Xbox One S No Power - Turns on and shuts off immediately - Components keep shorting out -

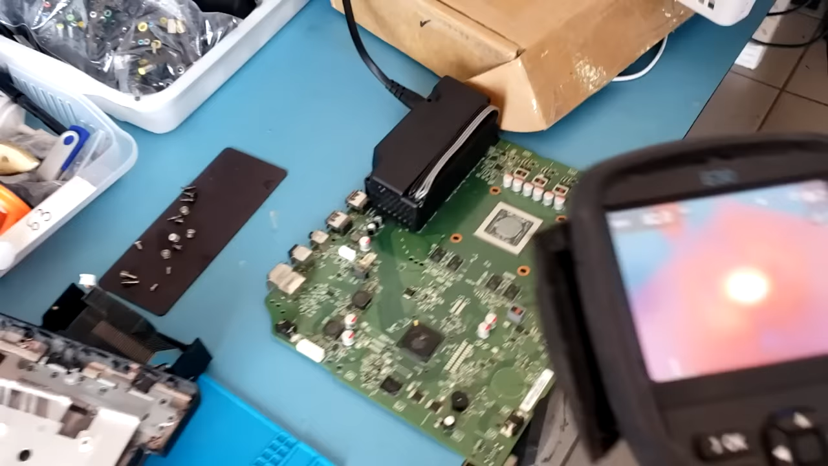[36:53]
Okay, let's check under the thermal cam. Okay, can you power it on? I'm gonna focus on the CPU. Do it. Look at this. What was that? Look at this. I'm almost 99% sure the problem is the CPU.
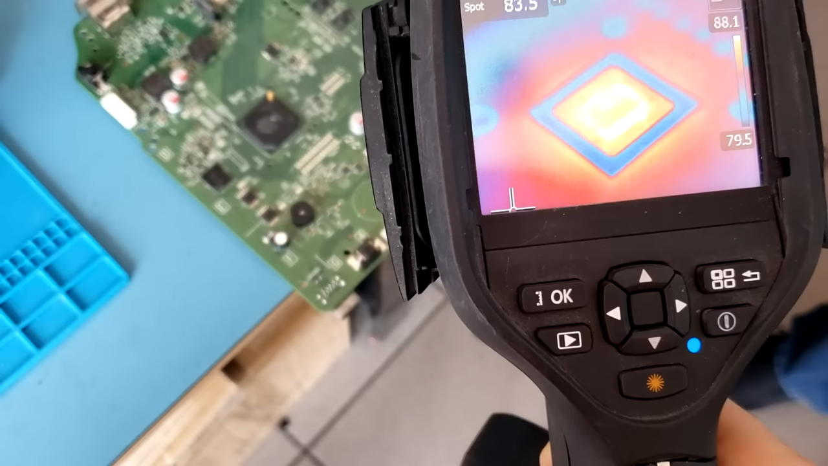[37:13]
Can you power it on again?
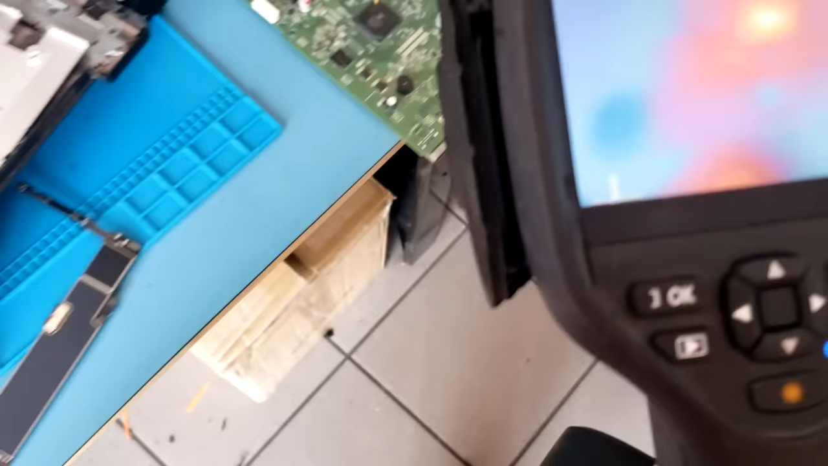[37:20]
Let me look at the whole board. Okay. Yeah, I think do it again.
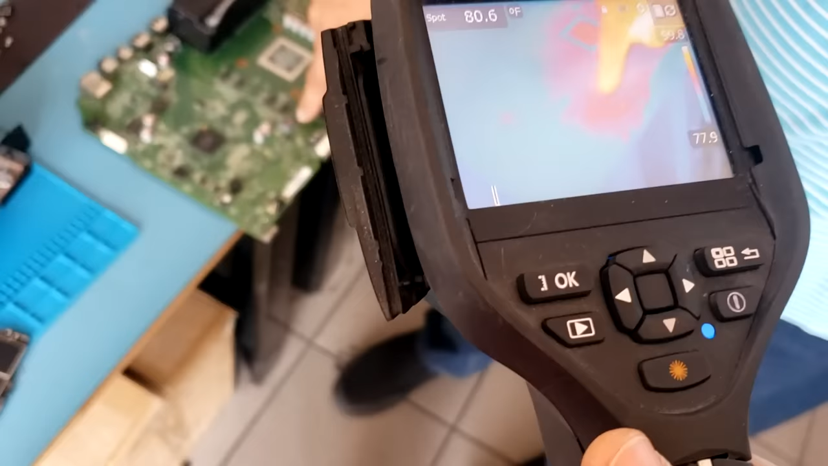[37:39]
On screen: spot 80.6°F
So it's coming from this coil.
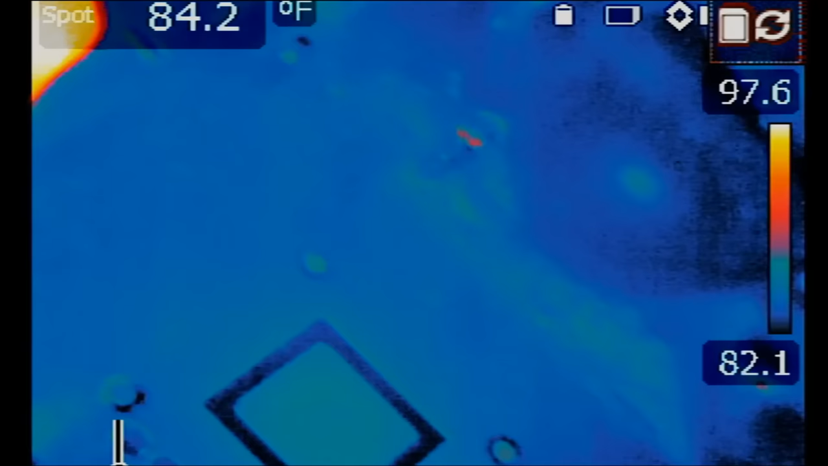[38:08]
On screen: spot 84.2°F
and it's not showing us that other part that is getting hot. Okay, it doesn't want to power on anymore.
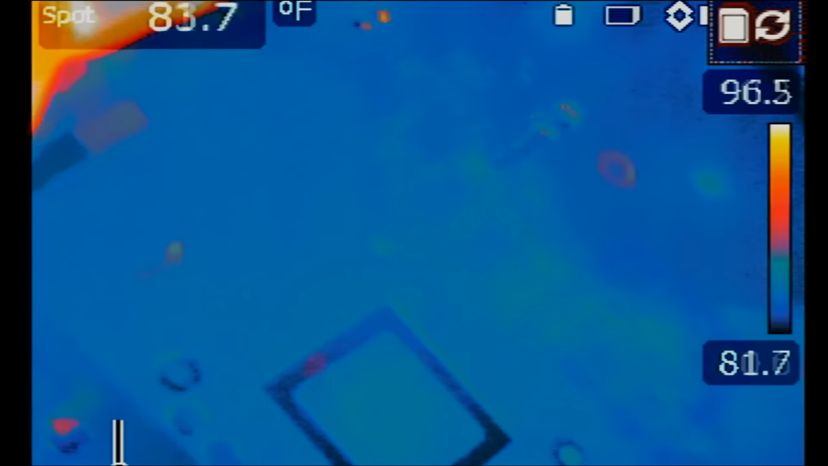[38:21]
Yeah, I cannot replicate that anymore.
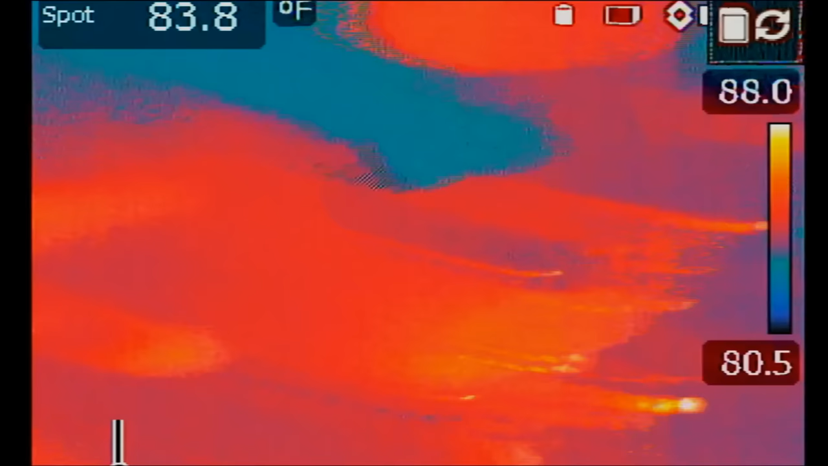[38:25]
On screen: spot 83.8°F
It's turning off after a split second, so nothing is getting hot.
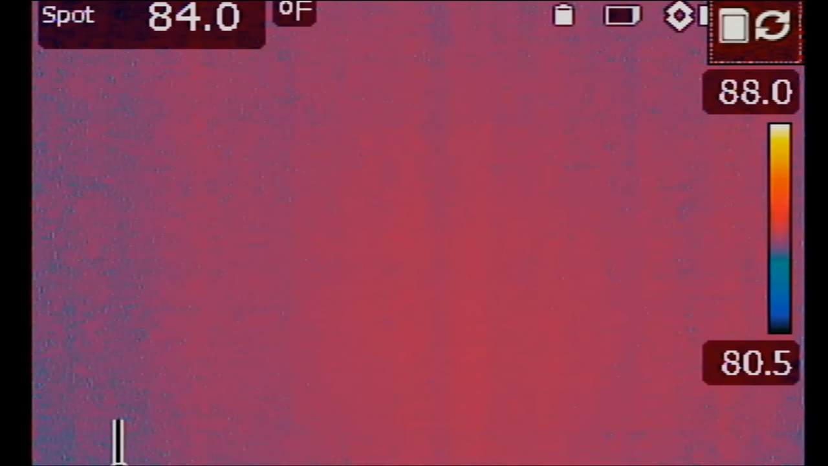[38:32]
On screen: spot 84.0°F
Before, when I was with Big Boss, the CPU would get hot for a while and then shut back off, and we saw another component that was getting hot also, which is this one here. Let's take a look at this component and see.
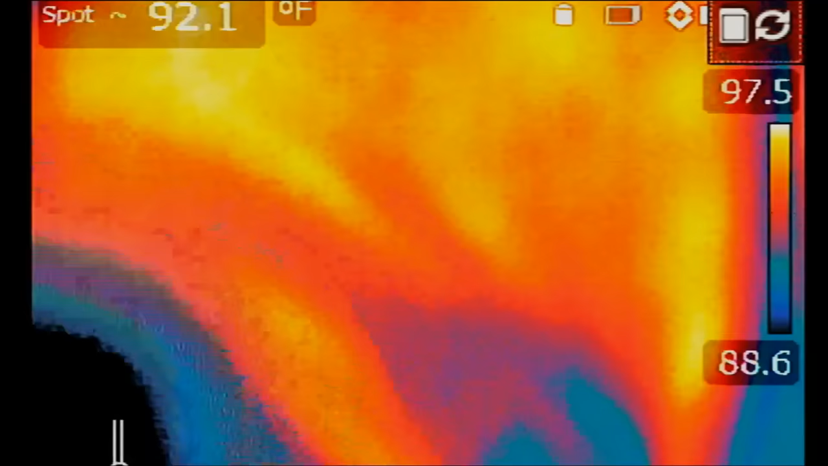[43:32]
On screen: spot 92.1°F
I mean, right now, I do not want to even check if that MOSFET is blown, is shot into ground,
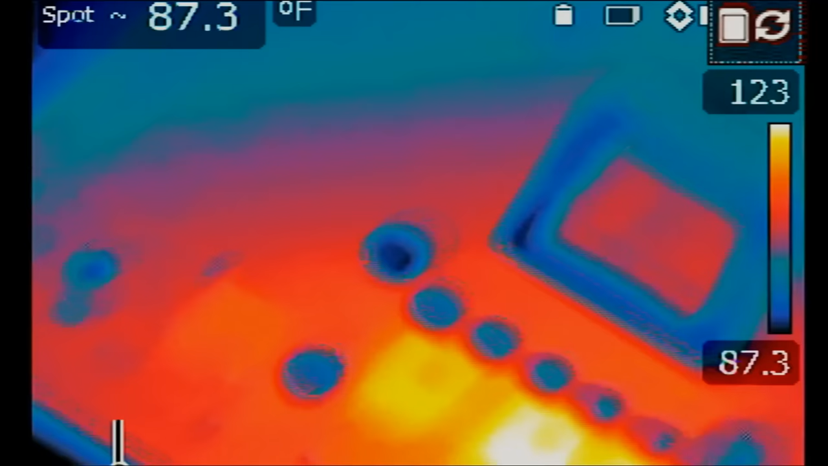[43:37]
On screen: spot 87.3°F
because I got tired changing that MOSFET. Power on. Something is initiating power from here. Let's try it one more time. See? And that's about it. I do not see anything else on the board.
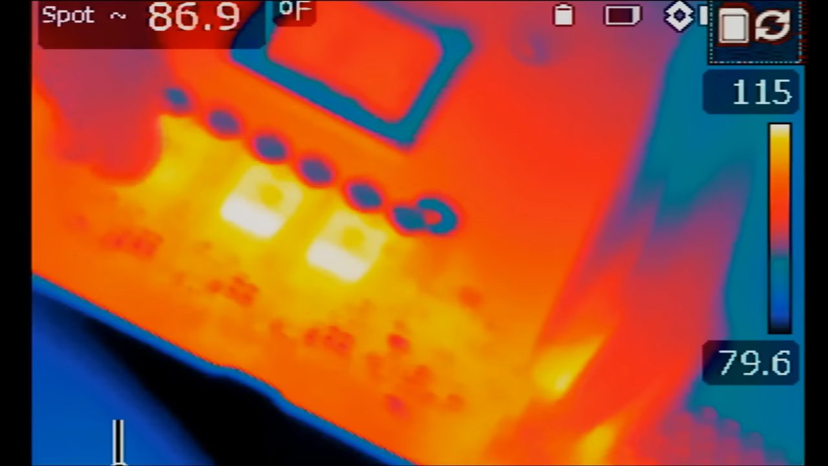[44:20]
On screen: spot 86.9°F
Getting warm when I press the power button, except for this area. And also this area here.
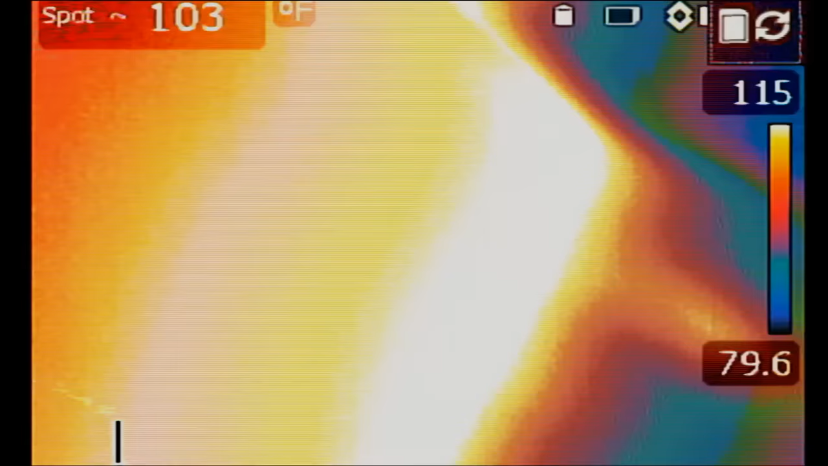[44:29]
On screen: spot 103°F
Okay, so let's take a look at those two components quick.
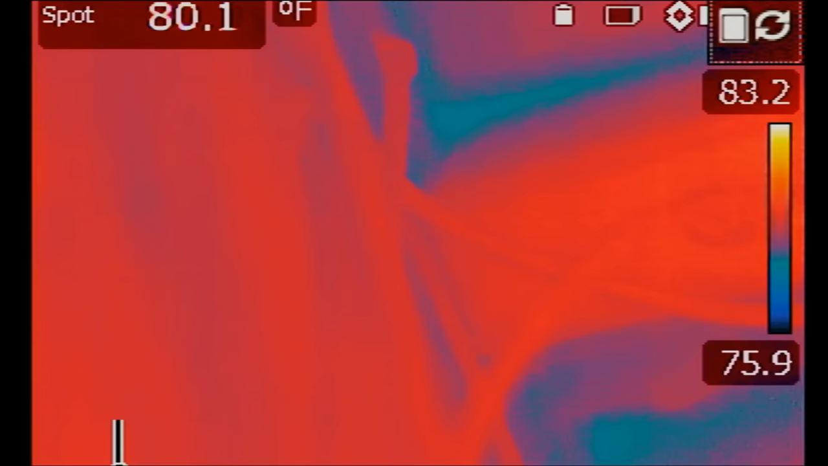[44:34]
On screen: spot 80.1°F
I mean, I tell myself I do not want to spend any more time working on it, and I keep being dragged. This one here, what's this?